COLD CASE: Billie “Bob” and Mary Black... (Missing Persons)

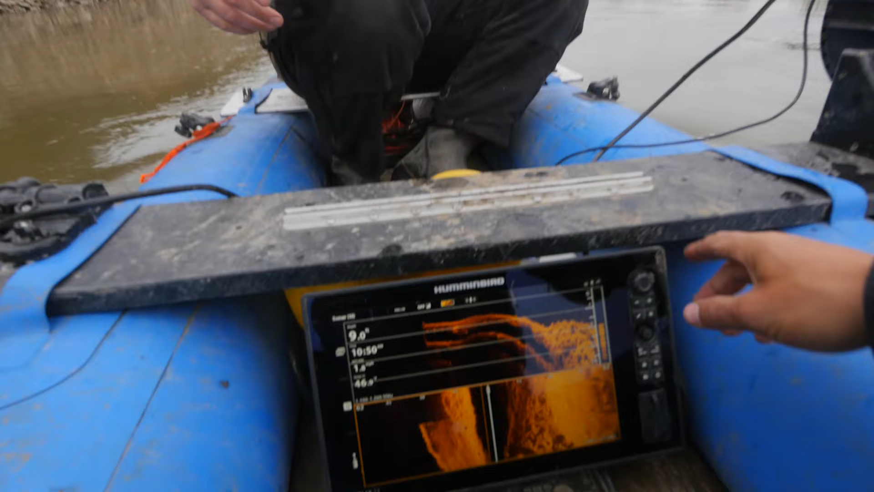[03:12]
Set off all of our settings here. We'll go to let's go 35 right now.
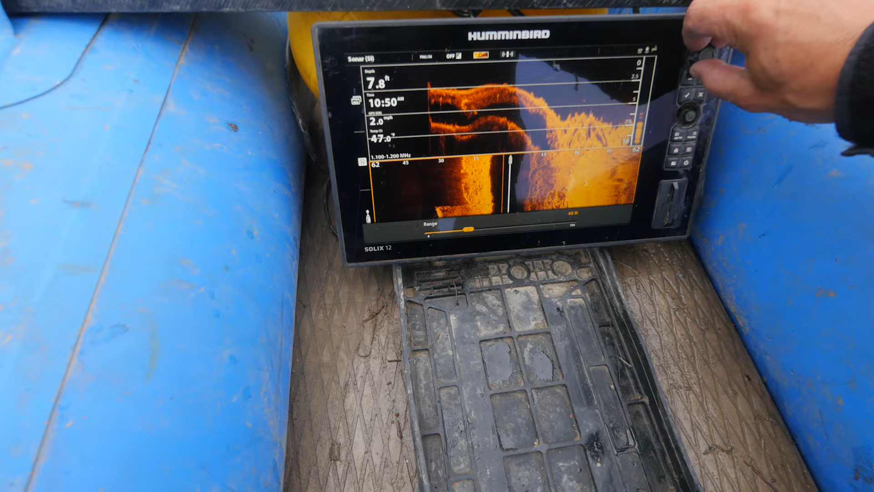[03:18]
Yeah, 40. 40 sounds good. And by 40, if this is your first time here, what I am referring to,
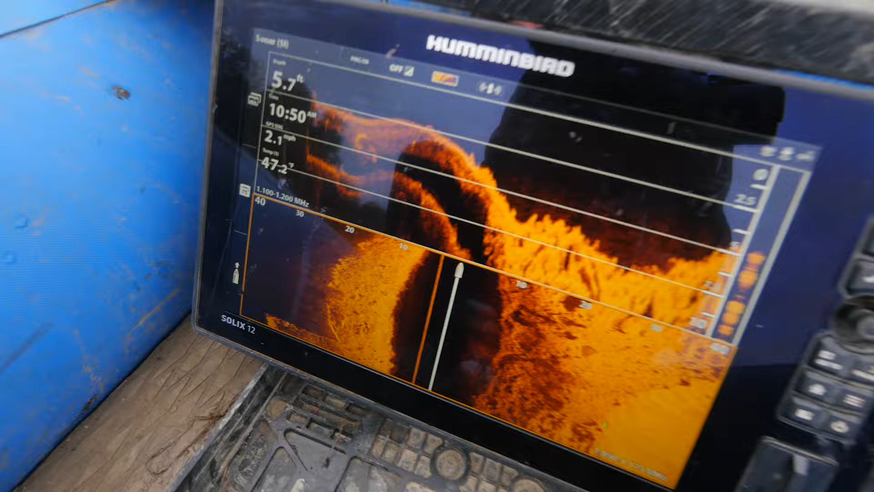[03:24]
we're casting 40 to the left, 40 to the right. This is side scan that I have set up right now.
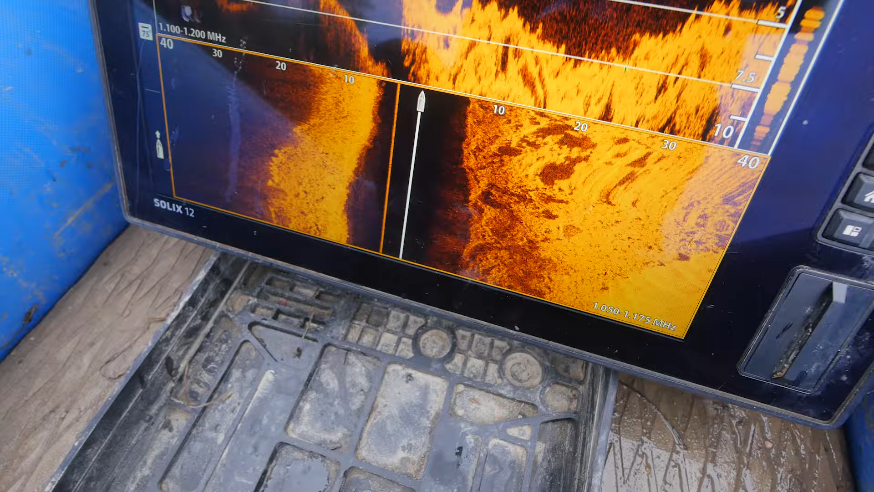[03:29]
So anything that you see black here is water column. So you see the depth here.
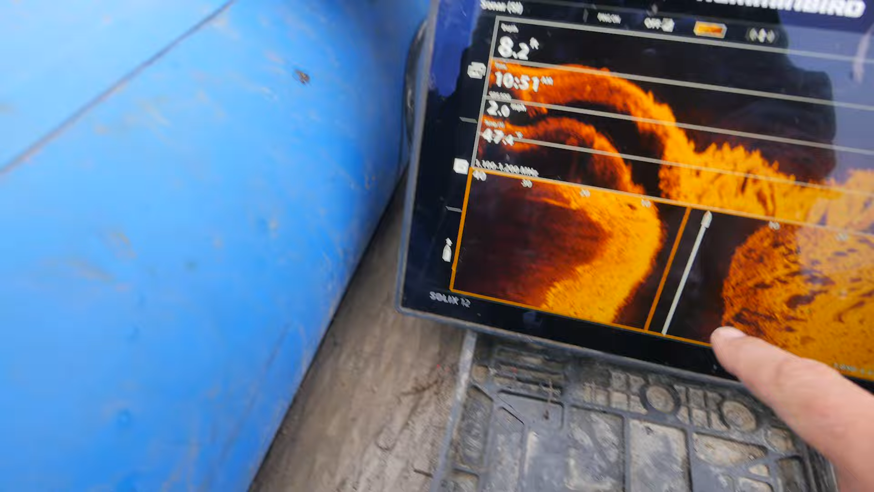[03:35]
So 8 feet, you'll see 8 feet here. So this is the bottom, this is water column. This is our down imaging.
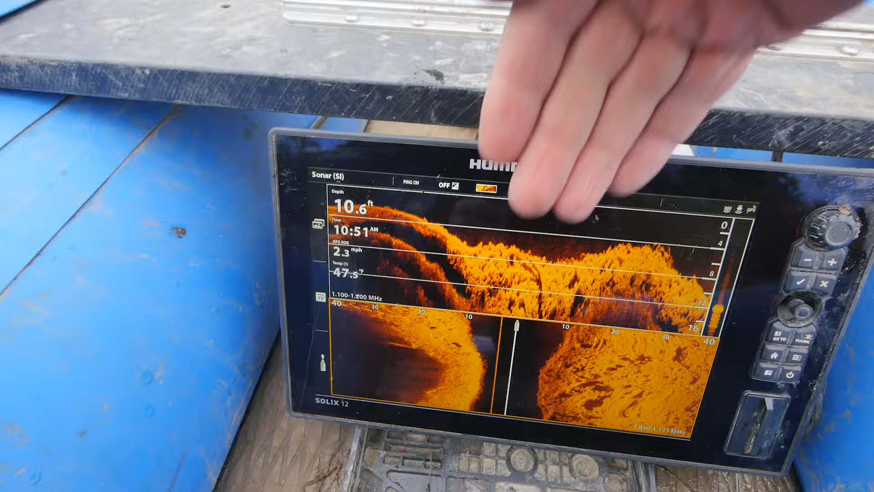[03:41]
On screen: depth 10.6 ft, water 47.5°F
So down imaging is just pointing straight down. And so it shows you like your depth. So see how we just dropped to, you know, 15, 18?
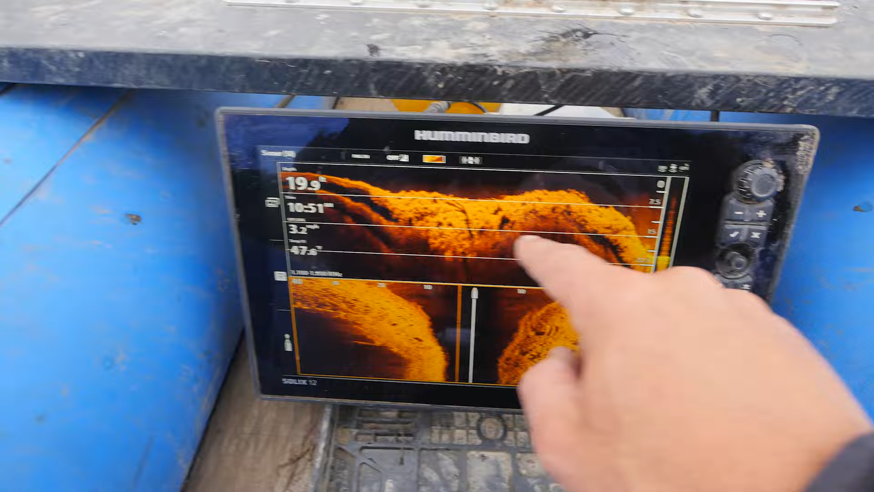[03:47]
See, that corresponds with the bottom there. So anyway, so I hope that brings you up to speed as to how we're looking at this,
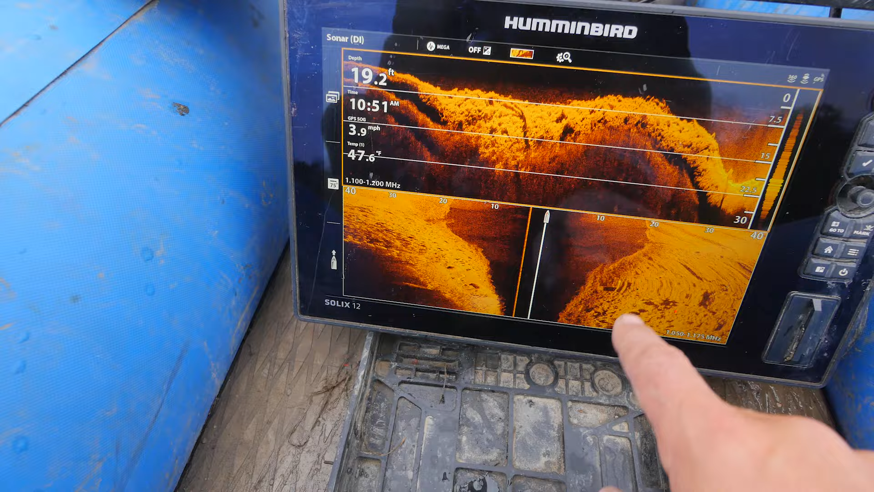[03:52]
On screen: depth 19.2 ft, water 47.6°F, speed 3.9 mph
and then we're looking for objects. So based on scale, you know, 10, 20, 40, or 30, 40.
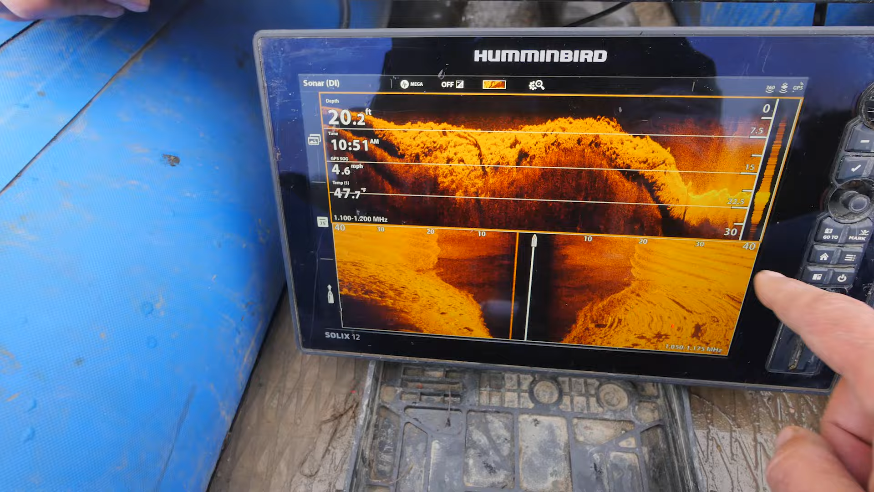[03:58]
On screen: depth 20.2 ft, speed 4.6 mph
So if we're looking for a car is gonna be about that size and range.
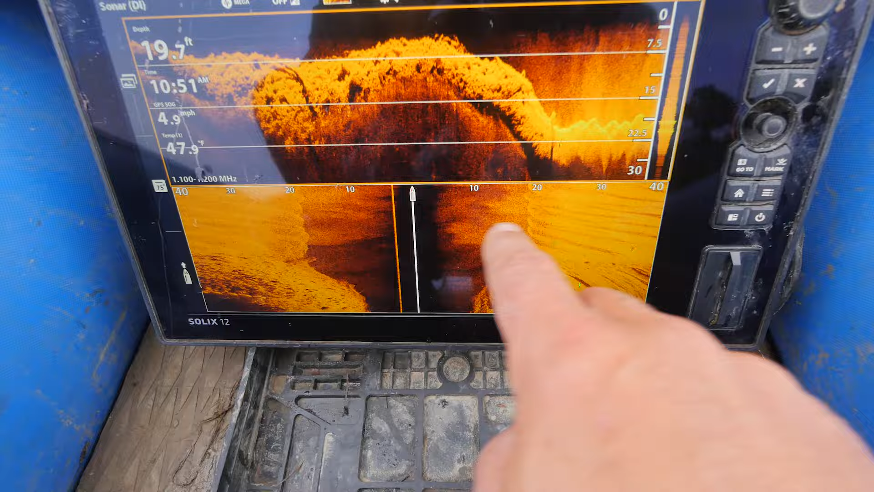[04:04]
On screen: depth 19.7 ft, speed 4.9 mph
So anyway, help me look for a car, here we go.
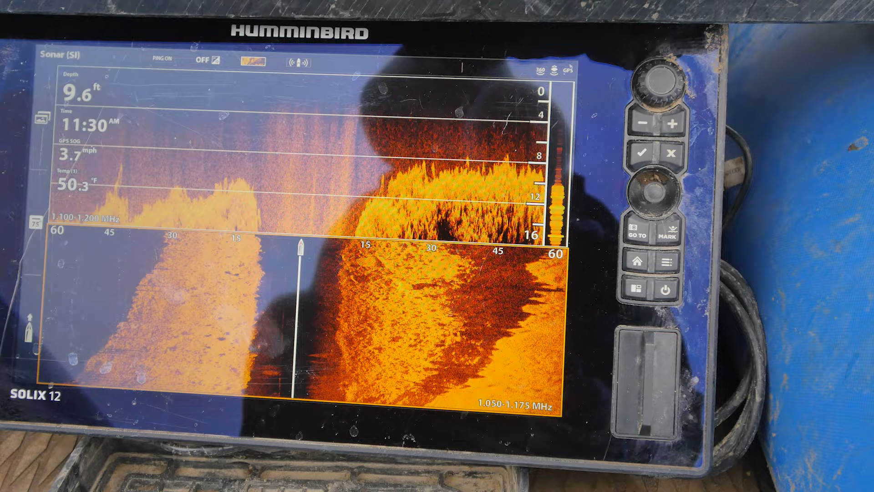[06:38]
On screen: depth 9.6 ft, water 50.3°F, speed 3.7 mph
Yeah, see it right there? Upside down? Car?
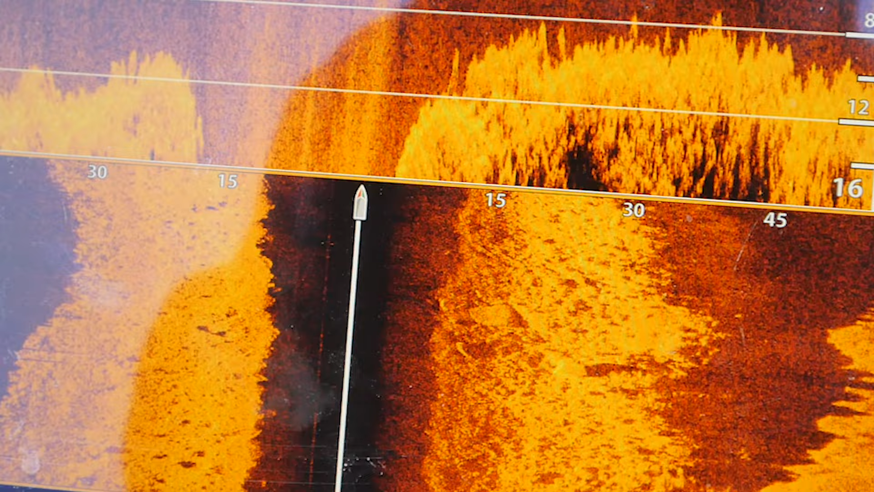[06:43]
Does that look like it, or is it just I want to see it? I think you want to see it. It's like a.
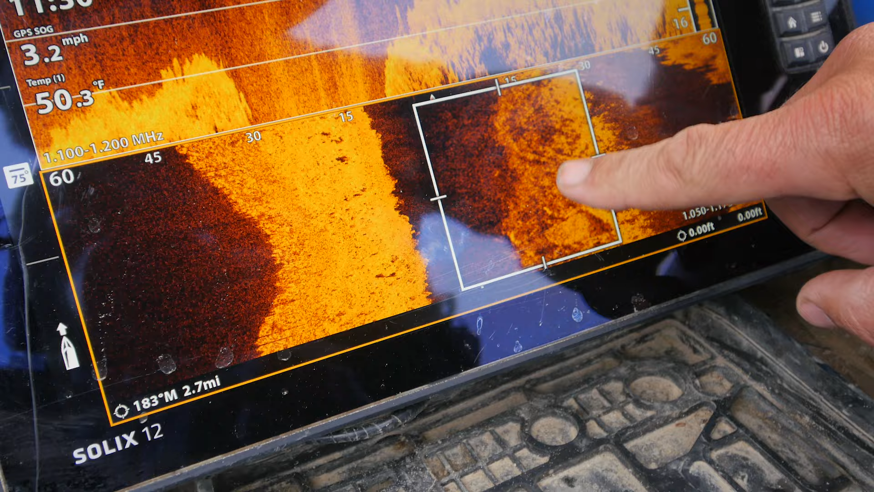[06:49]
On screen: water 50.3°F, speed 3.2 mph
I mean, I see where you're looking at there. Yeah. It's like a rock, and you're thinking those might be a wheel. Right. That looks like a wheel and a wheel. Let's throw 360 on it. But I'm thinking it's
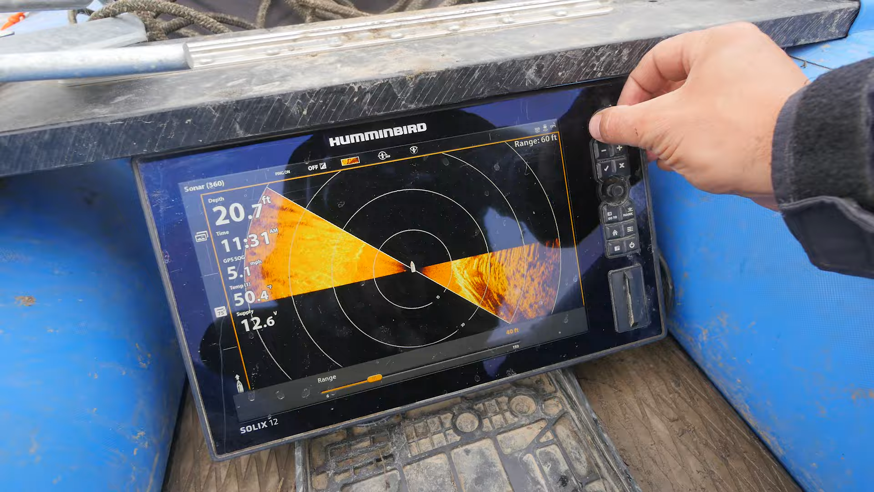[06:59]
On screen: depth 20.7 ft
that bush right there. All right, that's the one I want to get lined up with.
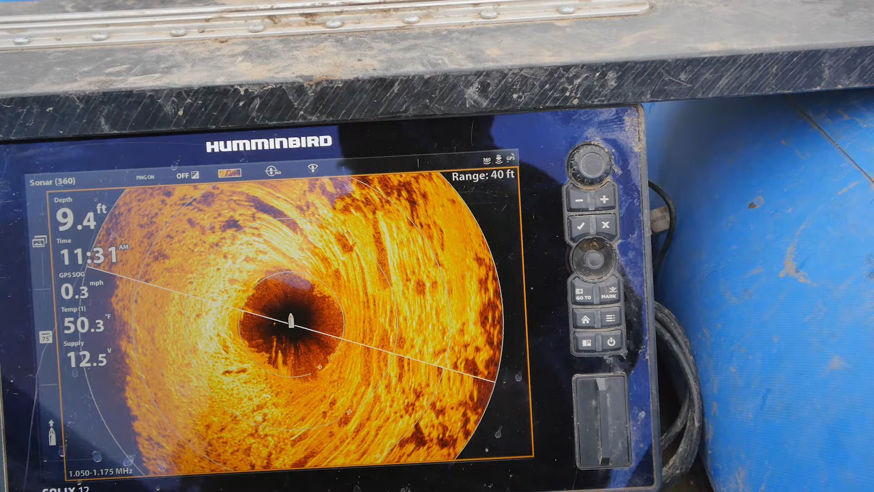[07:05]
On screen: depth 9.4 ft, speed 0.3 mph
If we hold really still, I might be able to just do this.
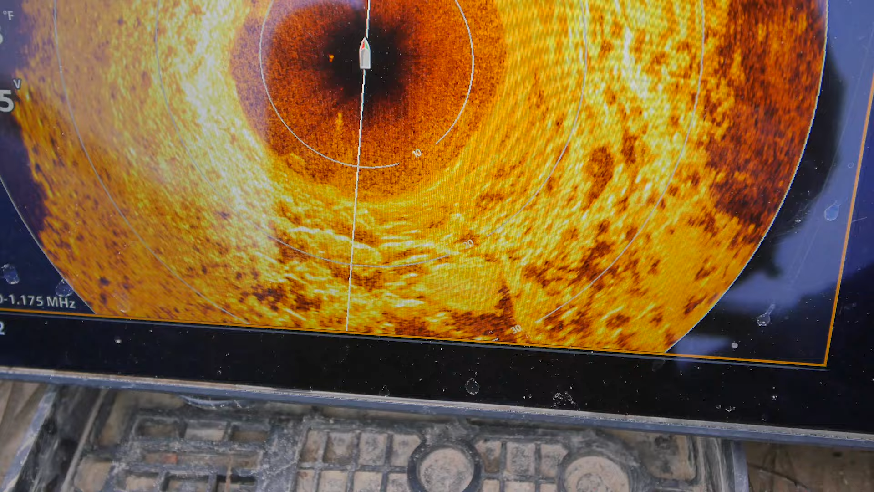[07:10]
Yeah, it's just a rock. So anyway, so with that, yeah, we're trying to hold position whenever we're scanning.
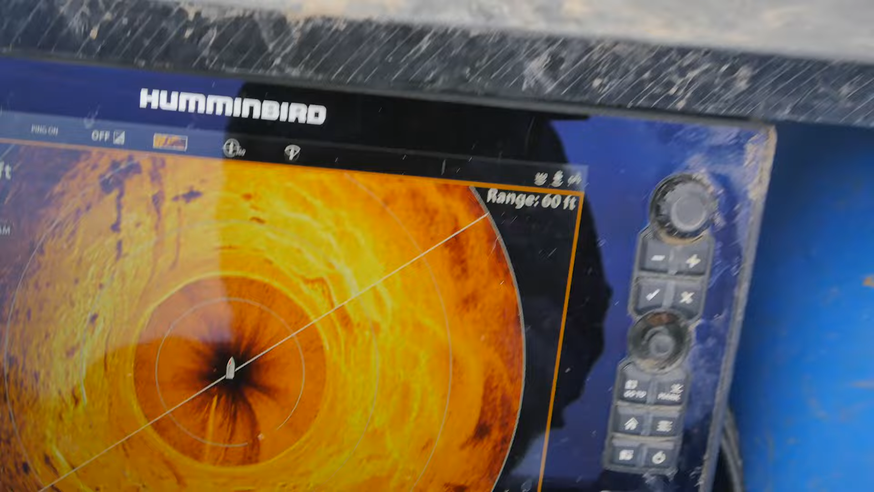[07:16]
So we don't want to turn. Nope. We gotta play the statue game. And we also don't want to go at a over half a mile an hour.
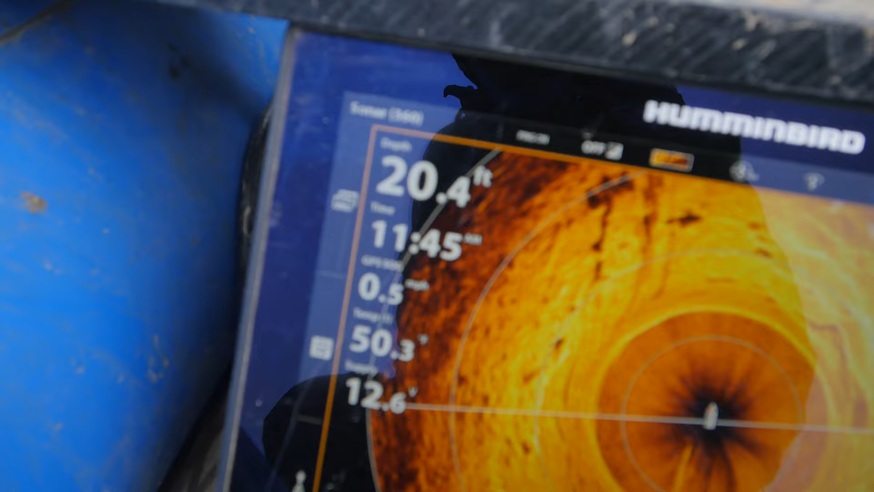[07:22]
And then if we spot something, then we can like finish stopping, park on it, and get a really good scan and read on it.
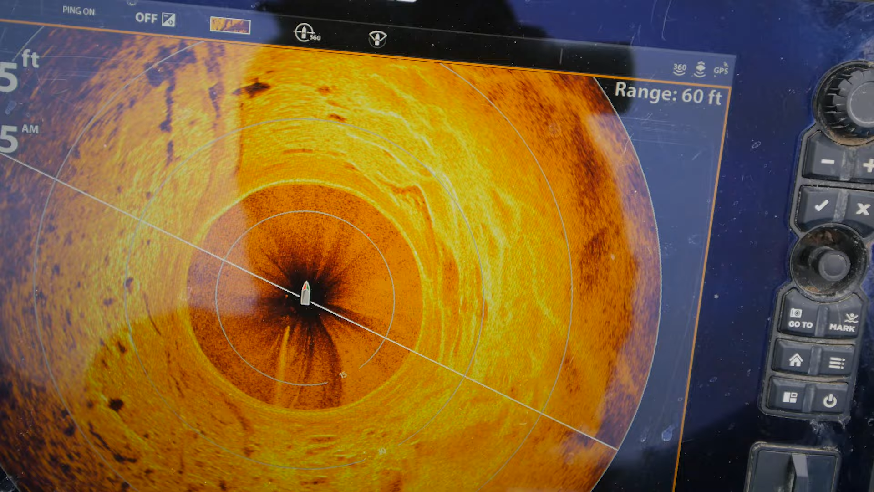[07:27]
Yes. But the side scan is faster to cover a lot of territory. This going gives us a lot more detail. Yeah, more detail. Like, what does that look like right there? On the bottom.